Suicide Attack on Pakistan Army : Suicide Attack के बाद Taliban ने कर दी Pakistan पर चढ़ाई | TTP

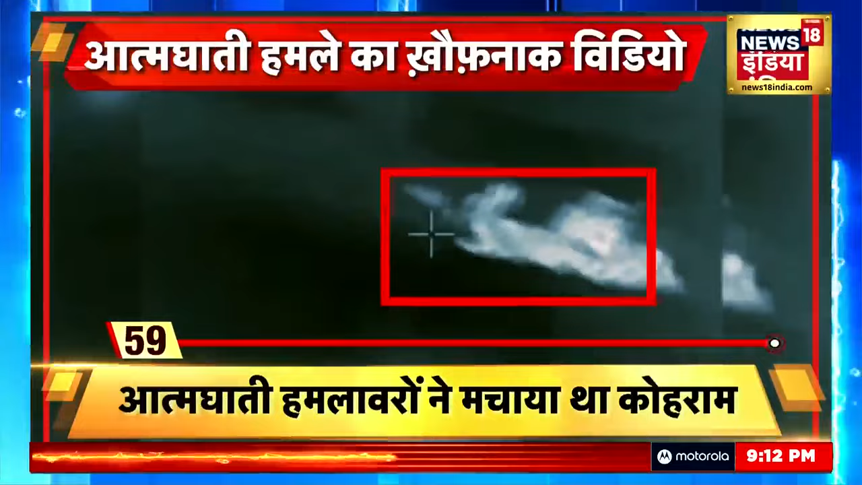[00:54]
اور اس ویڈیو میں بے تہاشا گولیاں چلتی دکھائی تھی ویڈیو کے شروعات میں سب سے پہلے پاکستان کے لیے ایک چیتاونی لکھی دکھی اس کے ٹھیک باد گولی باری ہوتی نظر آئی
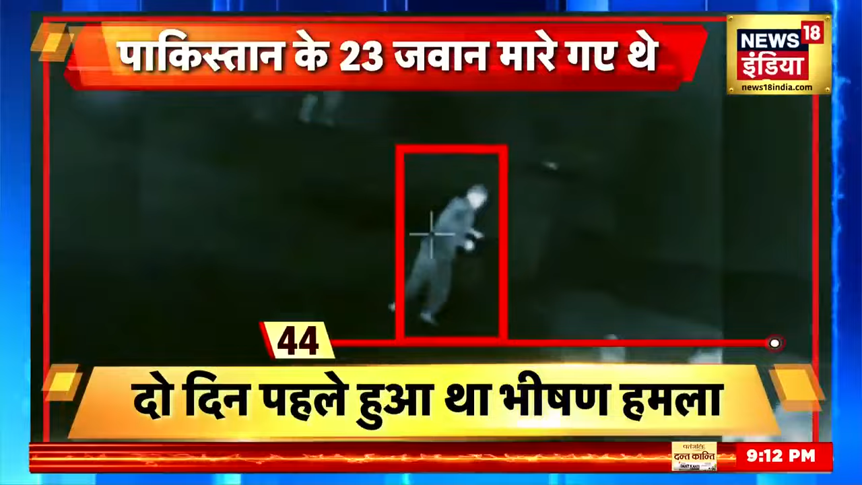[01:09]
دعویٰ کیا گیا تھا کہ اس حملے کے دوران پاکستان کے کئی جوان آدھی نیند میں مارے گئے تھے اور اس ویڈیو میں یہ ساپ دکھائی بھی دیا
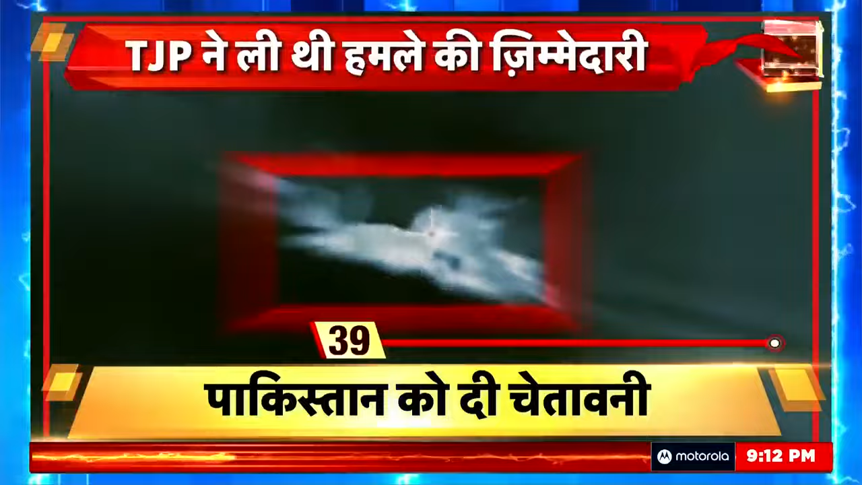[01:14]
وہاں ایک جوان گولی لگنے کے بعد کسی طرح گزٹ
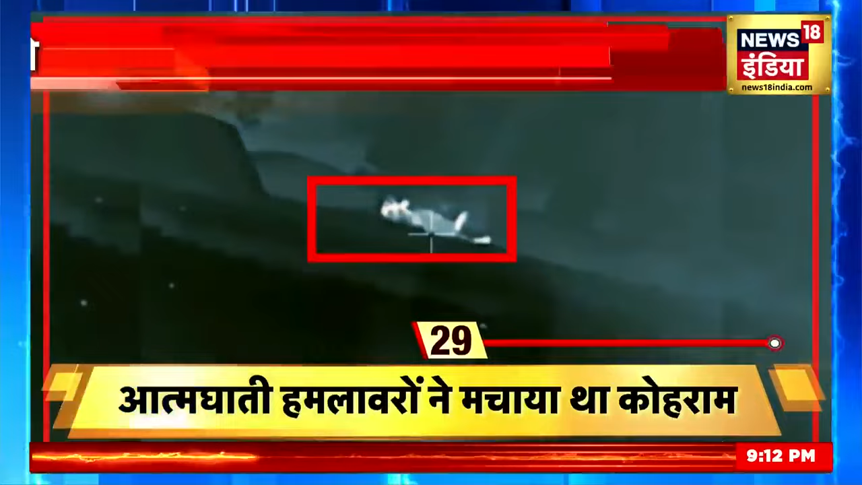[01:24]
کر چھپنے کی کوشش کرتا دکھا لیکن اگلی گولی سیدھا اس کے سر میں لگی اور وہ وہیں ڈہر ہو گیا اس کے بعد ایک ساتھ لٹے کچھ سینکوں پر ایک ایک کر گولیاں چلتی دکھیں اور پھر ان کی لاشیں زمین پر گرتی نظر آئیں
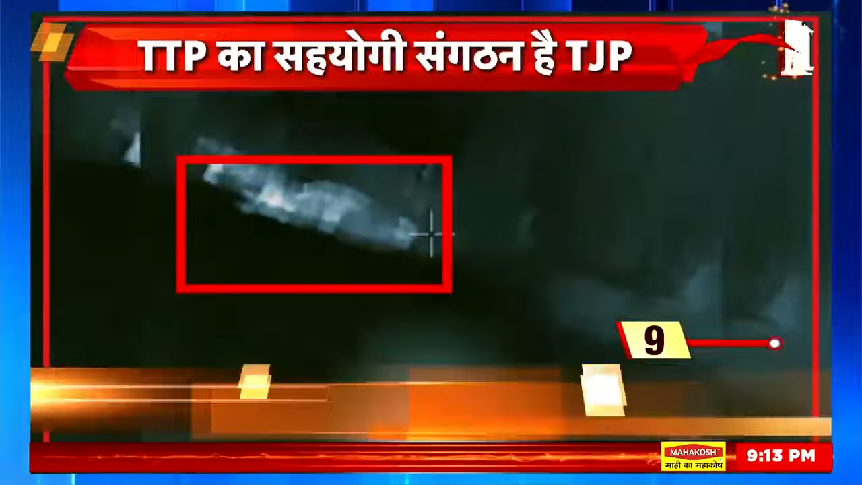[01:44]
اس کے علاوہ کچھ جوان آتنکیوں پر پلڑوار کرنے کے لیے پوزیشن میں آتے نظر آئے لیکن اس سے پہلے کہ وہ کوئی ایکشن لے پاتے آتنکیوں نے انہیں بھی گولیوں سے چھلنی کر دیا اور پھر ٹی جے پی یعنی تحریک